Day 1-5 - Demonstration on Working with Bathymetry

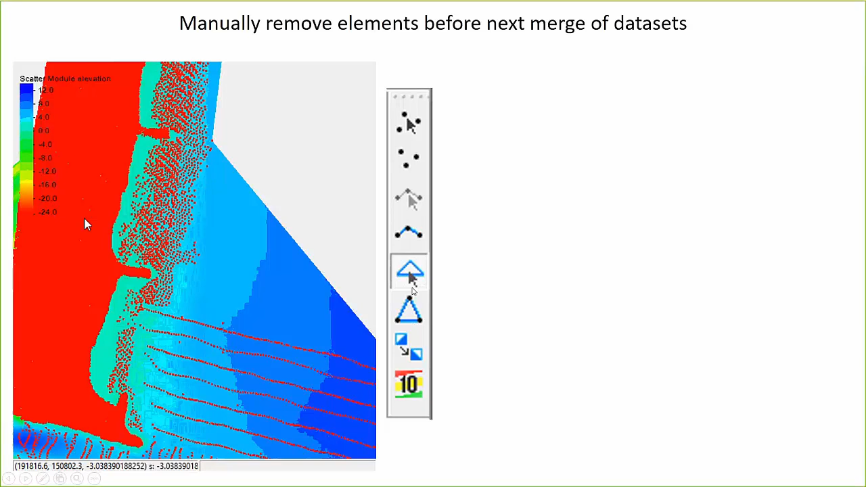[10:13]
And then hold your control key down, click outside, and then with the left mouse button depressed, drag the whole mouse, and then you'll drag an arrow. And so everywhere that arrow points and covers, all the elements underneath that will then be selected, and then you can then delete those elements. That's the easiest way to go through and select a lot of different elements.
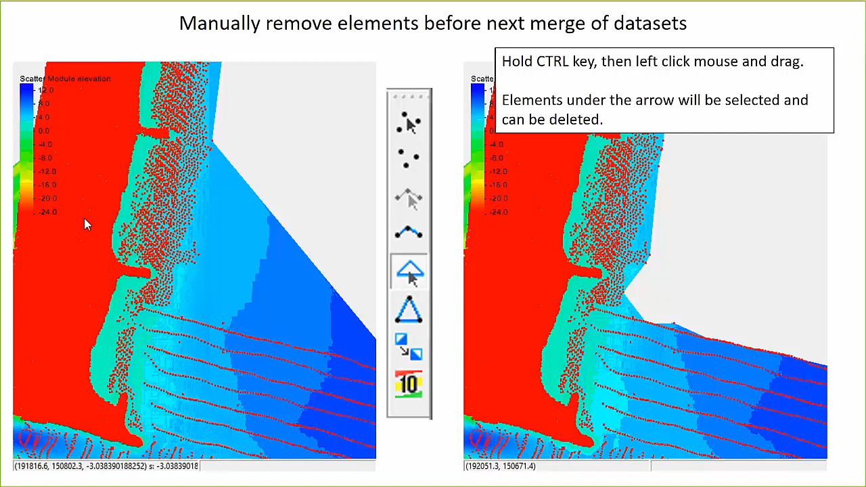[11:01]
you can also hold your shift key down and do this multiple times with different areas to select multiple areas. And then once you're done, you know, with all of that, you'll want to merge that merged dataset.